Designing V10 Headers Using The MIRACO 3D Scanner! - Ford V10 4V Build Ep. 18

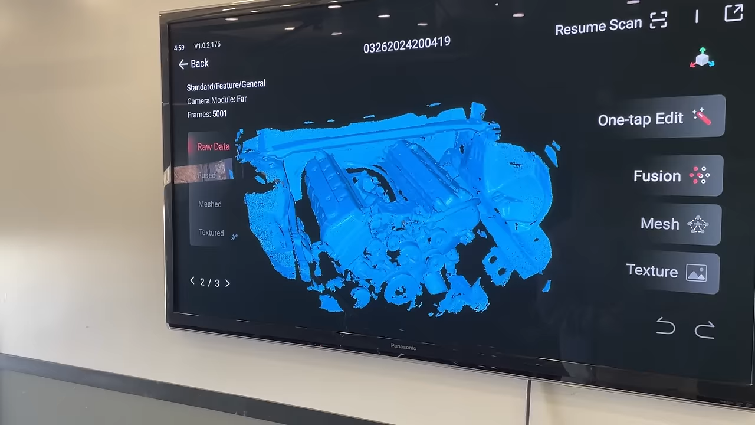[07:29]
So what you're actually looking at here is the raw data. So if I zoom in, you can see a little better.
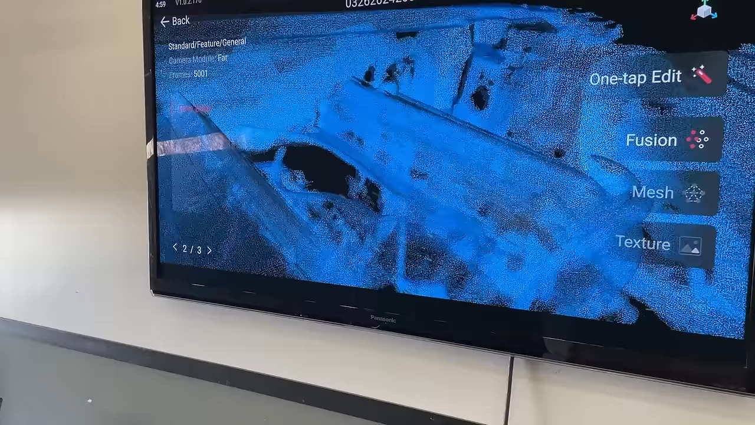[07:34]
These are just thousands, millions of points. This is called the point cloud.
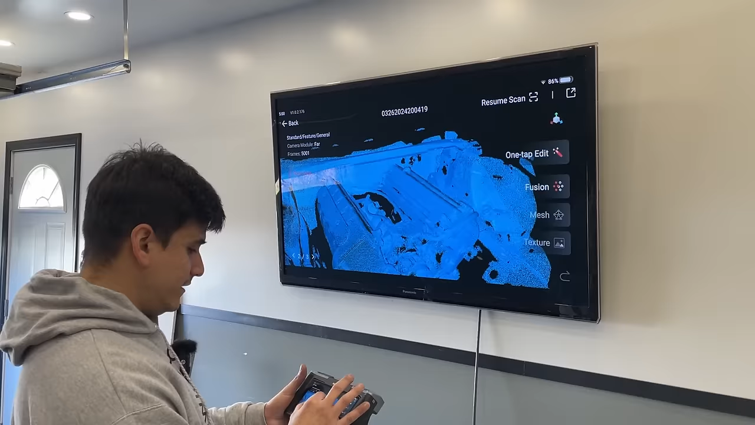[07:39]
That's what the scan actually picks up. We can't actually use this data for what we need, right? We need to actually CAD. But one of the cool things about the scanner is that you have this one-tap edit button.
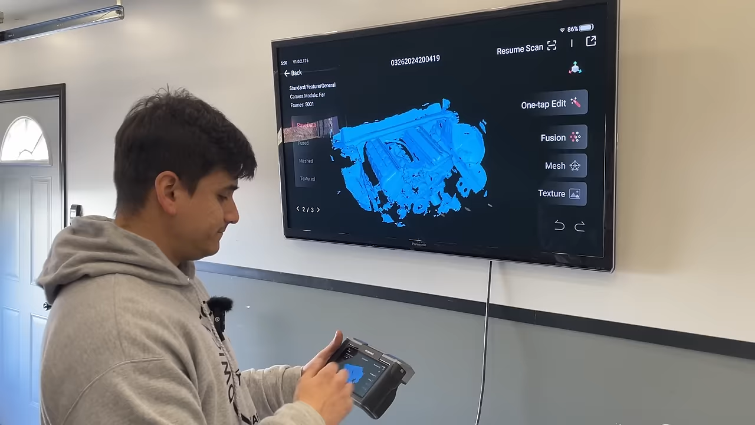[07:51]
So we're just going to click this, and it should give us usable data that then we can transfer to our computers. So let's click on that and see what it does.
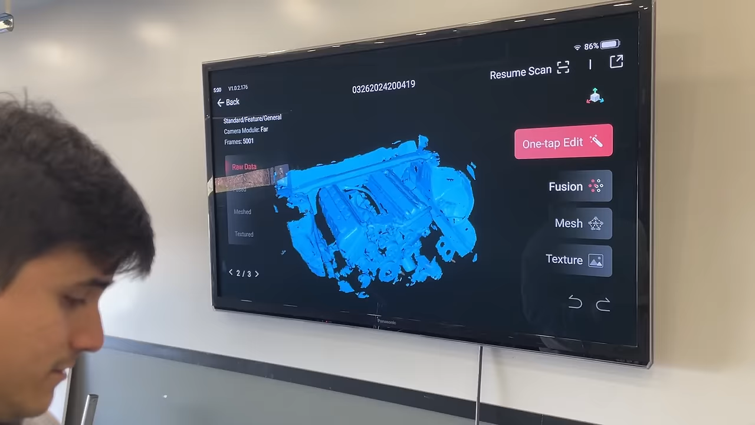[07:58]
Embedded, fast. Yeah, we'll do fast.
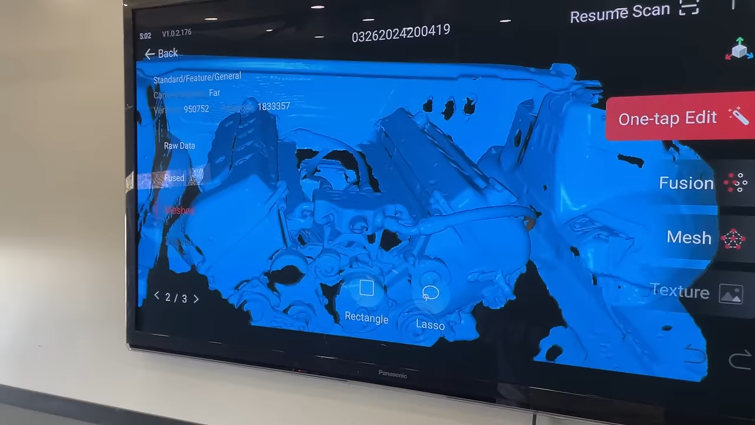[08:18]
Like, I don't even know how it does that. All the points, they're now fused. And, you know, you can fine-tune things.
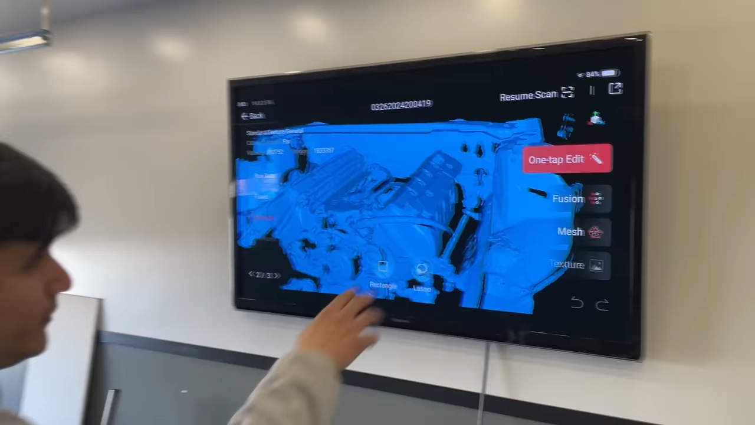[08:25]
You can go into settings and maybe make it a little bit more detailed. This was just the fast one, so I wonder what the detailed one looks like.
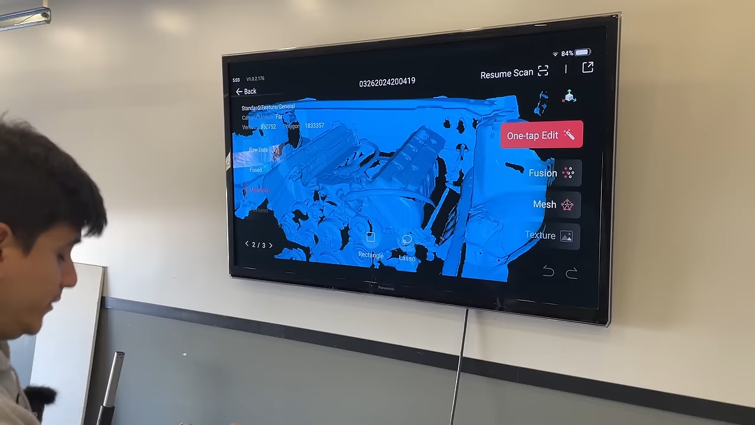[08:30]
I mean, this is more than enough. This is everything we need, really.
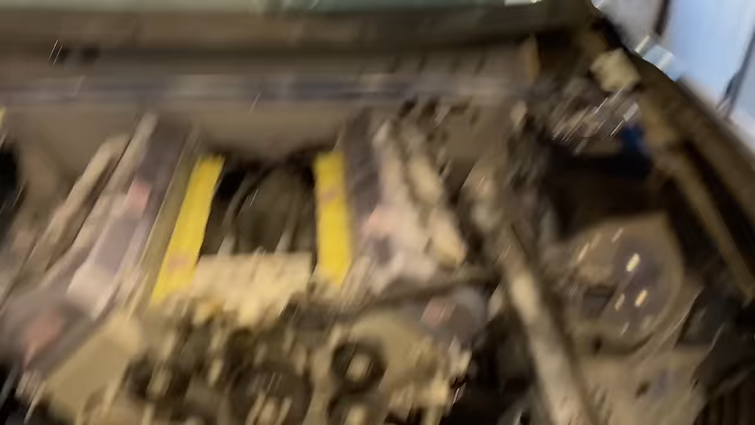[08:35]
So pretty much real life. Yeah. And, you know, there's a couple other features that, you know, we think is pretty cool here.
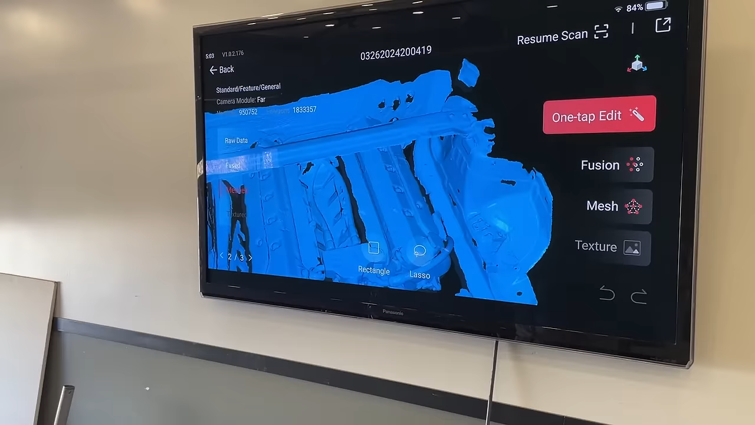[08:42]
So you can see on the scan, there's like some random stuff floating in space. We don't really need that.
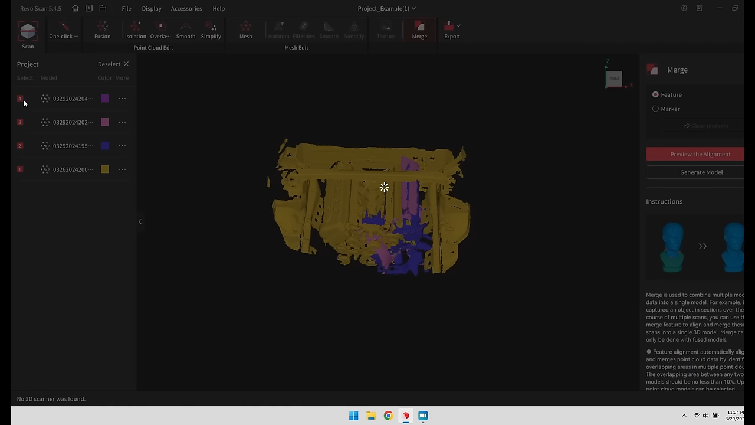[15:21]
The next step was to merge the four scans together.
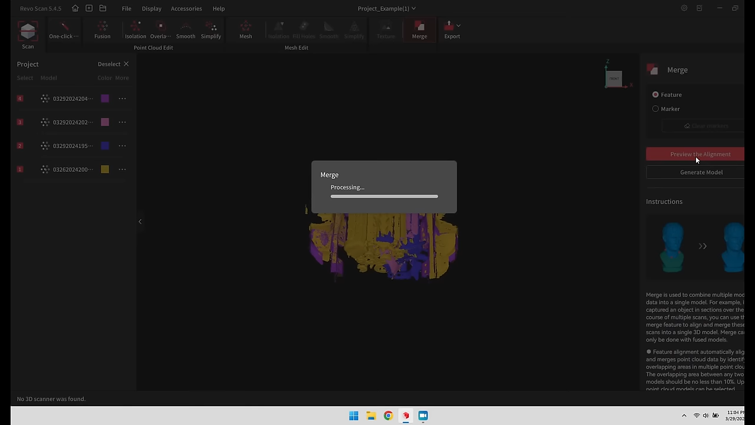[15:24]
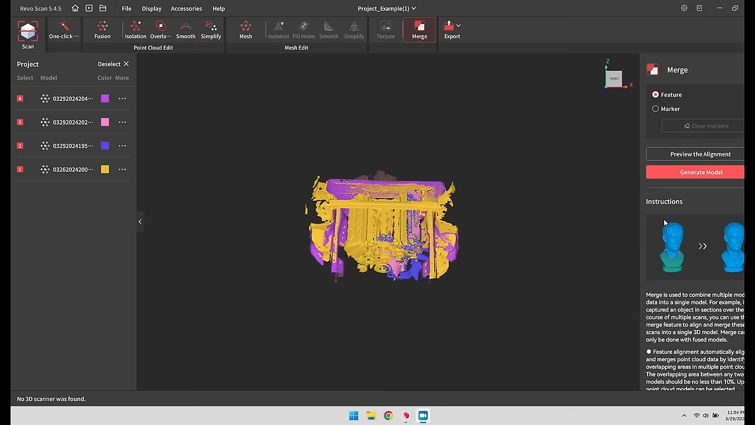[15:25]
The software has the ability to do this automatically, which we tried. Unfortunately, one of the four scans did not align properly.
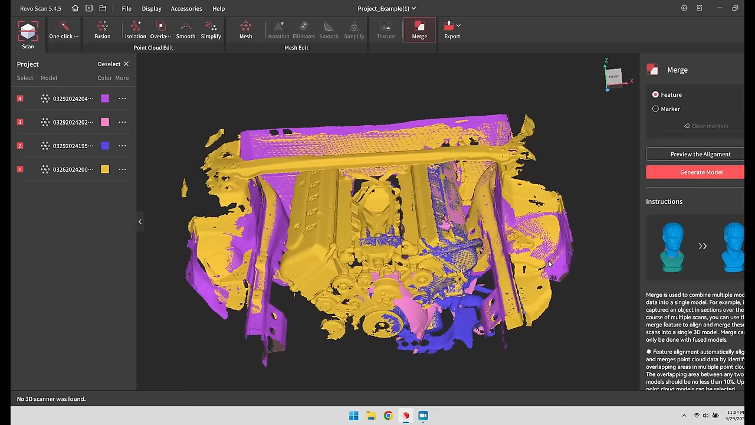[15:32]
This is probably due to not having enough overlapping data, or the parts were just too symmetrical.
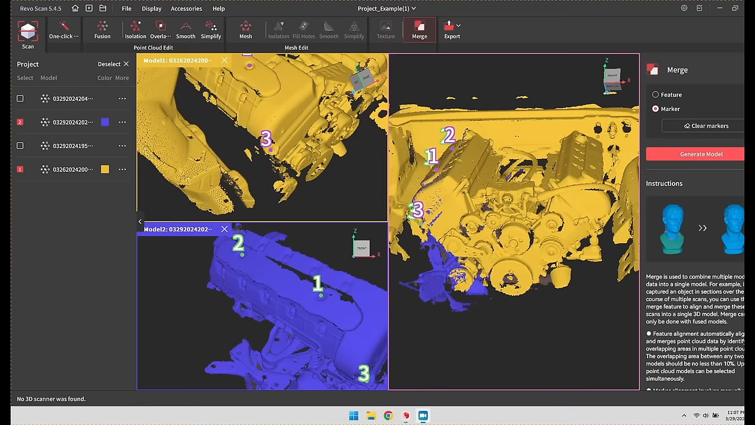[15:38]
So we let the program merge the first three together, then we used the manual option to align the last scan.
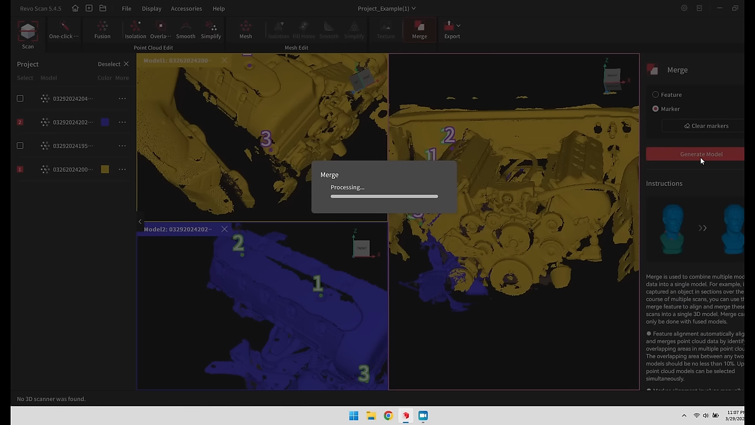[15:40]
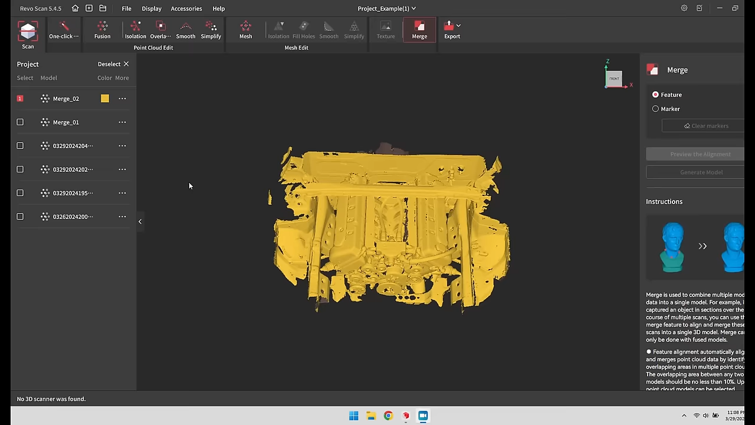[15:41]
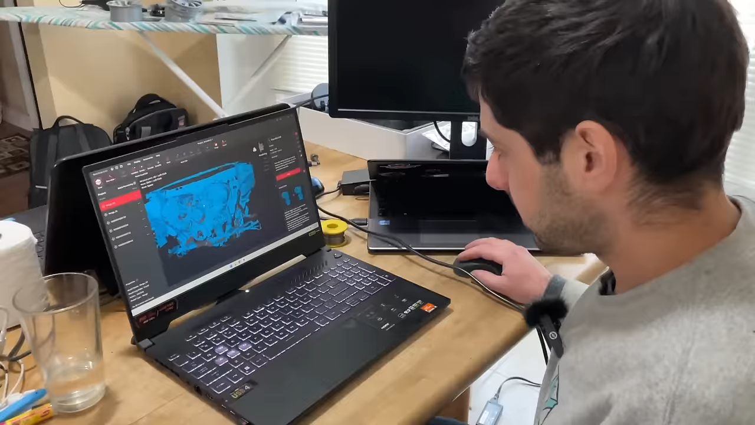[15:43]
All right, so we got everything merged now and it looks pretty good. We got all the detail I think we need in here. We got the motor mounts, we got the steering rack, we got the shaft even for the steering there in there too. So I think we're pretty good, but there's still, I think we should get some more of the transmission information. We didn't really scan back there, but I think we're gonna be running probably the collector in that area.